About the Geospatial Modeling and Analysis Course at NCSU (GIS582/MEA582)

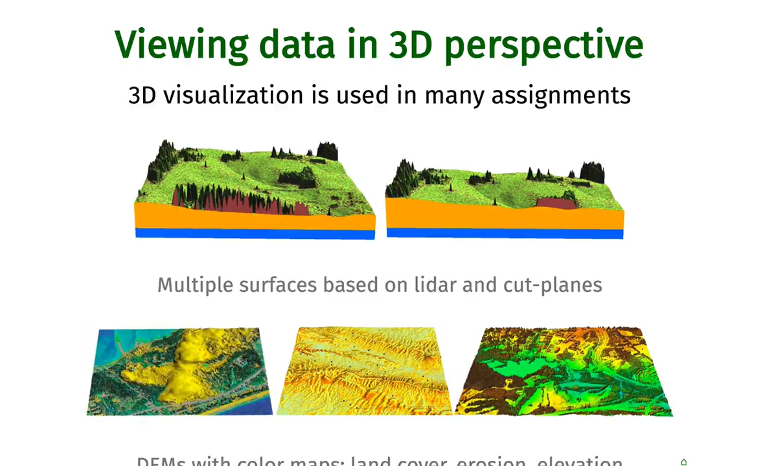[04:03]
We will be using it a lot because a lot of our assignments and a lot of our lectures are focused on topography and on three dimensional data. We will also discuss dynamic geovisualization. A lot of our data are now coming as time series and we are very interested in evolution of
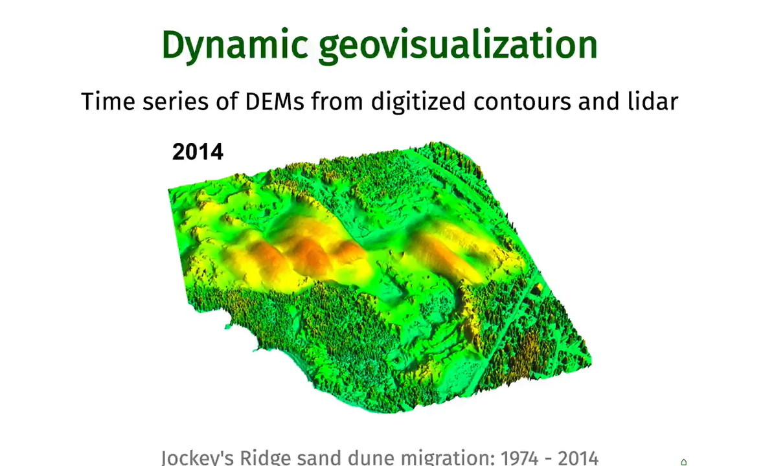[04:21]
landscape and in changes in landscape and in dynamic processes. And we will discuss how we can visualize the landscape in dynamic way.